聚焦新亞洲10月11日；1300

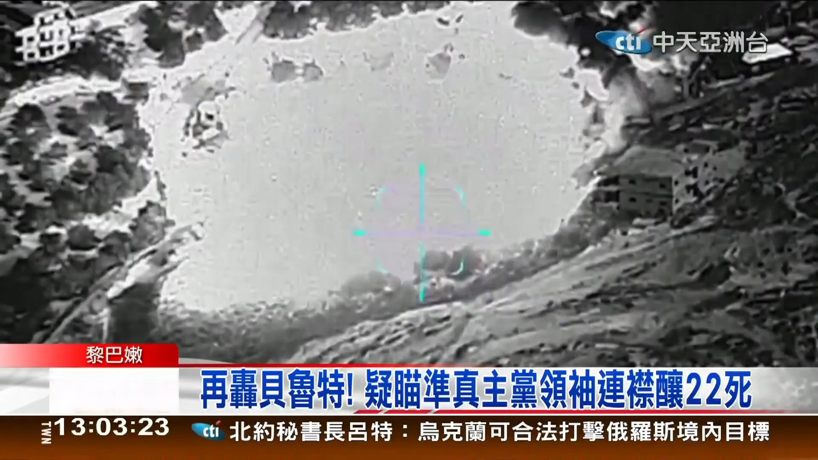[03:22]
以色列公开影片宣称十日炸毁黎巴嫩真主党武器库，并对黎巴嫩首都贝鲁特市中心展开空袭，黑烟冲天。